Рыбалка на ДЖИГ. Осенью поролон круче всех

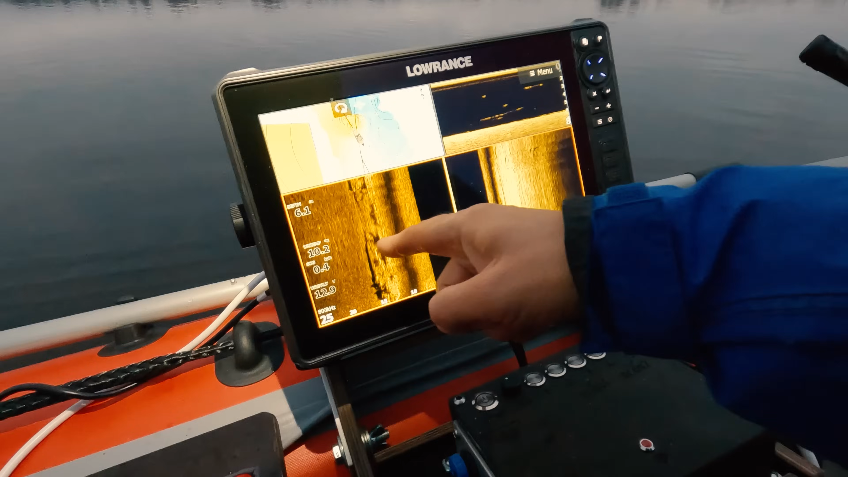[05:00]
Вон рыбки какие-то бегают. Свал, ребята. Тут в пол воды плавает кто-то интересный.
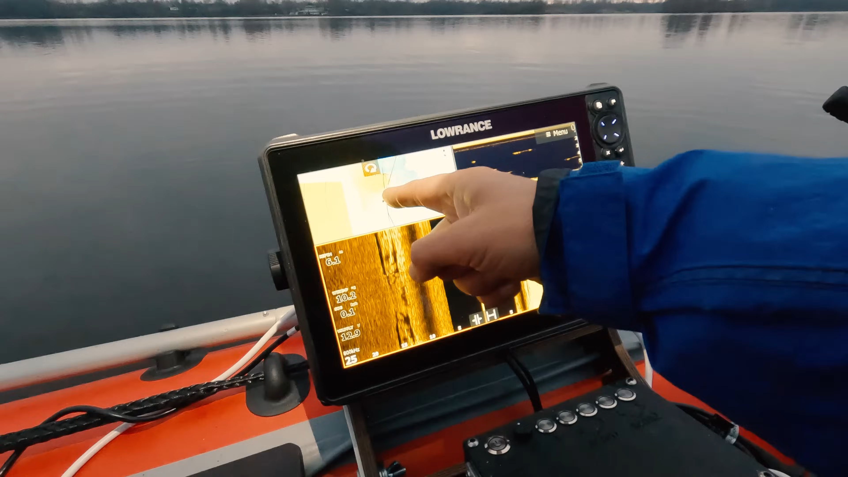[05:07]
и меня посетила мысль, а вдруг это окунь?
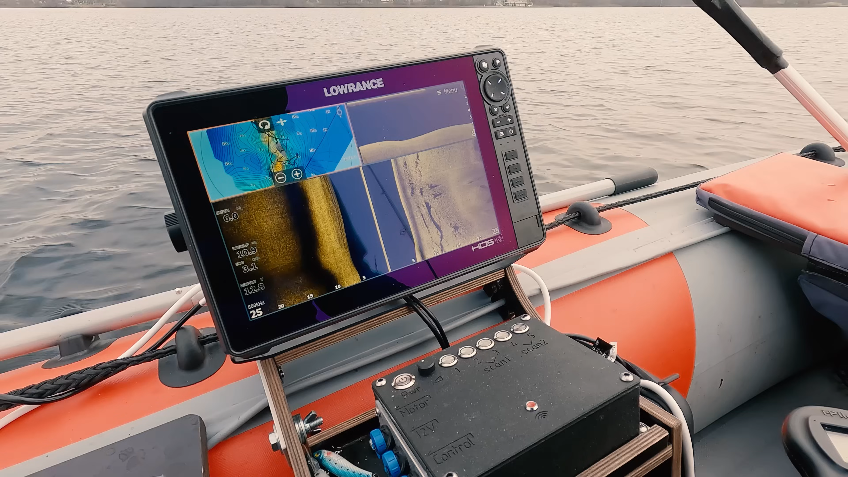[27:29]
Не, ребят, похоже, тут вообще никого. С утра хоть мелкие бегали, а сейчас вон вообще никого не